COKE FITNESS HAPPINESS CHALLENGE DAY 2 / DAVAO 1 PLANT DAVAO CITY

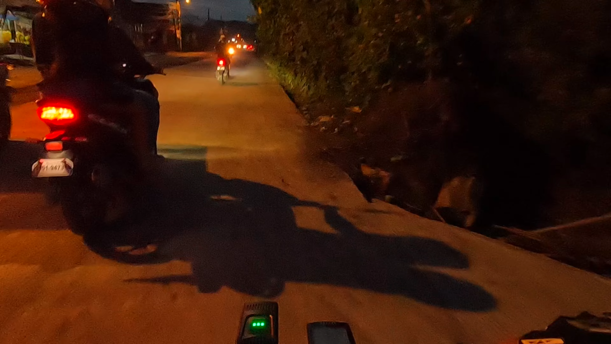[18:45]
Bangkal pa rin. Okay. So finishing point po tayo. Finishing point po tayo. Malapit na tayo mag-finish. So
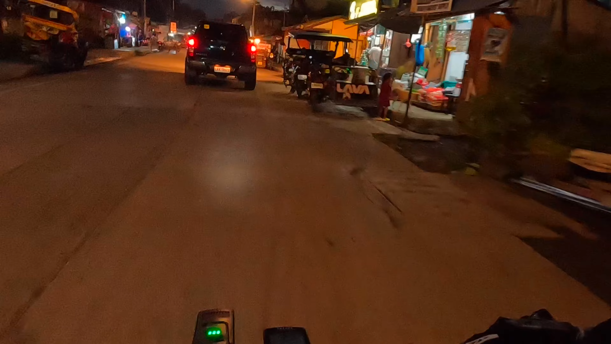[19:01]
National Road po tayo. Anong tawag dito? Papunta tayo ng base camp.
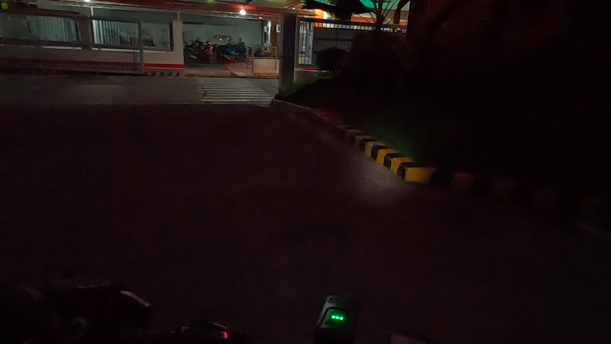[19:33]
Sa wakas, natapos na ang ikalawang araw natin. So base camp.